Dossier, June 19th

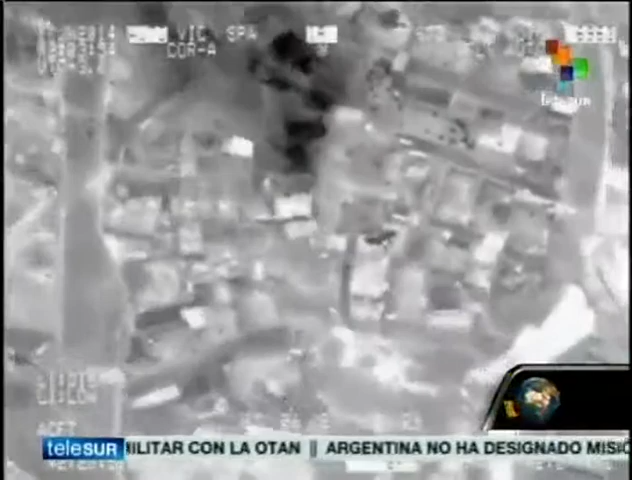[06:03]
Obviamente estamos ante la visión electrónica de un bombardeo aéreo.
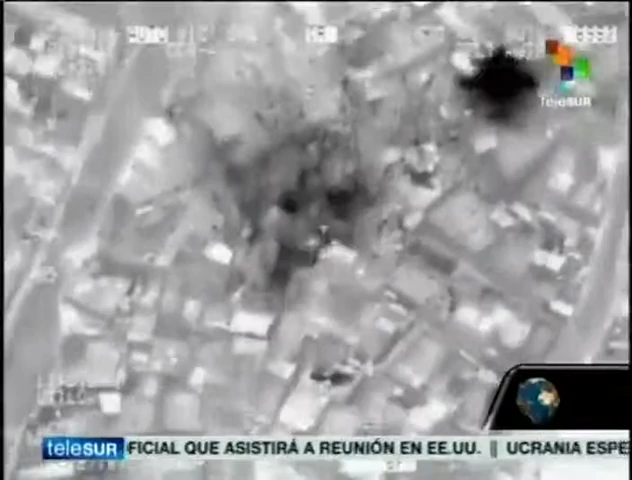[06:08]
Y esto es Bagdad, Tal Afar, el norte de Mosul, Irak.